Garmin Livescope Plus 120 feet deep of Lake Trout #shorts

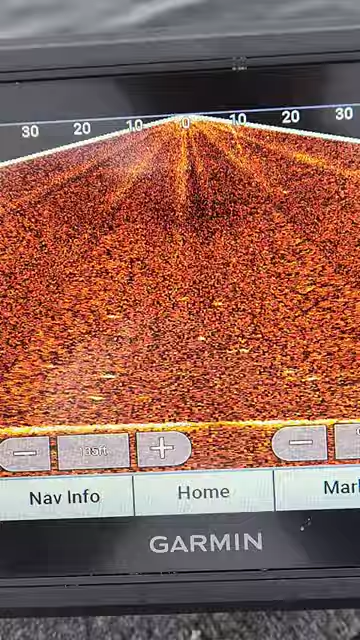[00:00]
green here is a little bit bumpy, but each one of these little hot spots, I call them, are fish or lake trout.
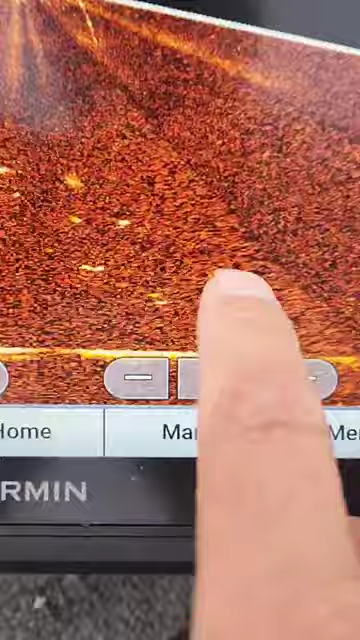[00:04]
Pretty much all the same size. That might look a little bit bigger. There's some smaller ones here on the right.